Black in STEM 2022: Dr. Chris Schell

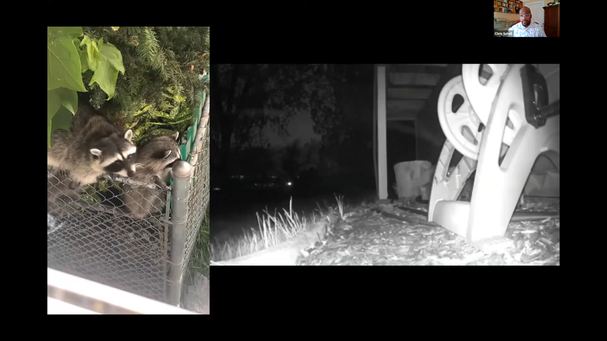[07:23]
What does this adaptation mean for these organisms? How on earth are they doing it? The video on the left that you see was taken by a community member at Point Defiant Zoo and Aquarium.
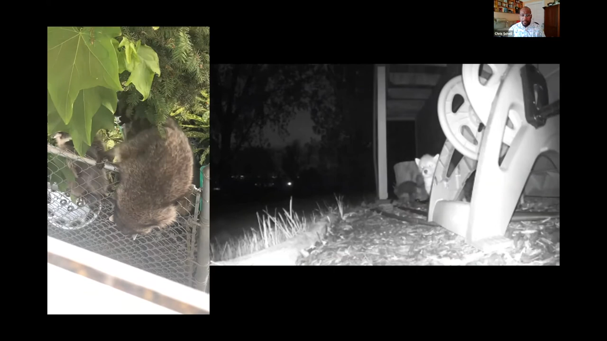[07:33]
This particular video is of raccoons in the middle of the day walking through a parking structure with no care in the world, right? The video on the right, and again, I do work on cute organisms and charismatic megafauna, so I have to give you puppy videos, right?
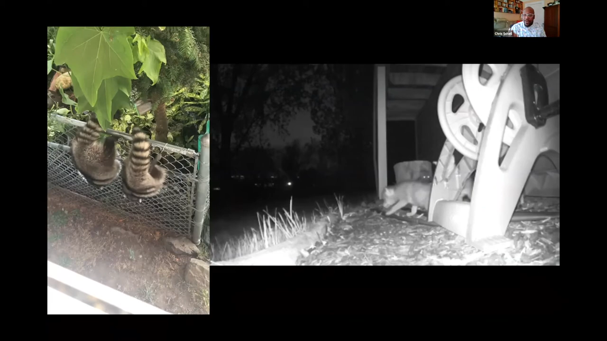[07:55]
The video on the right is of about three to four-week-old puppies that are emerging from their den at night.
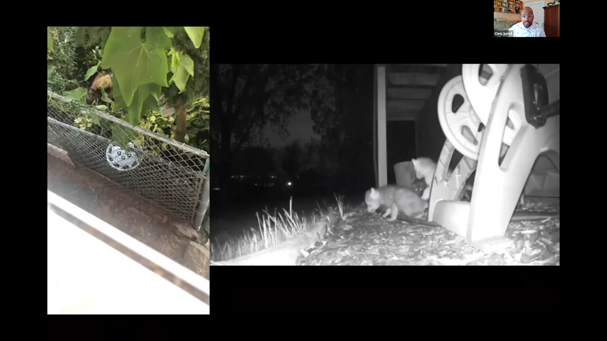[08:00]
And notice this. Y'all may have noticed the structures here in this video. That right there is for, say, a water hose. If you may have guessed, is this somebody's house? You would have been correct. Some coyotes will use human structures and under those human structures dig burrows that then they are able to have their pups in. So in both of these instances,
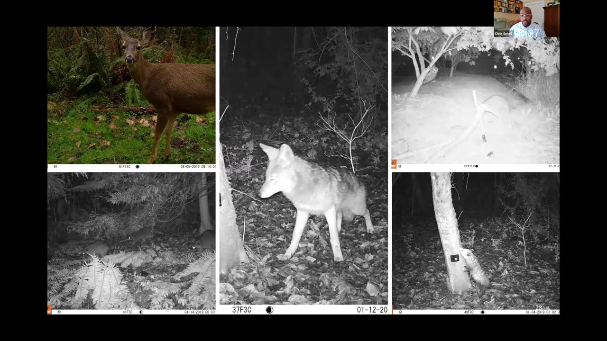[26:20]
All of these photos specifically were from the Tacoma site. So here you see a black-tailed deer up in the left, a coyote that is investigating the lure that we put on the tree in order to get the animal into the cone of detection. My personal favorite of all the photos is the one in the top right, and you may see a couple of raccoons here on this tree practicing their parkour, right? So we take all of these photos, we collate them together, we say, we detected this animal here at this location for this day,